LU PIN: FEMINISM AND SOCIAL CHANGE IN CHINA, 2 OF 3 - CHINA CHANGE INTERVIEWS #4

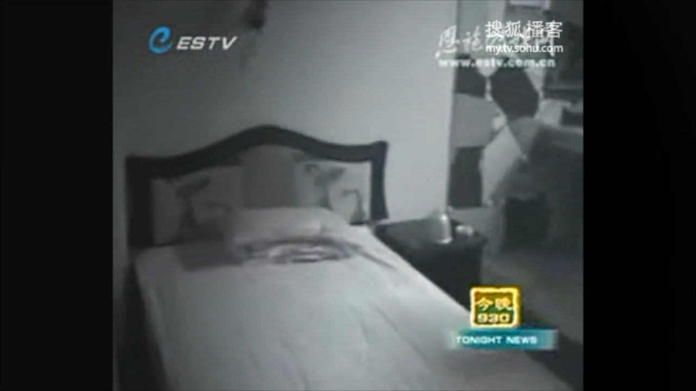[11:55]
的就是一个椭圆形枣盆和一张简易小床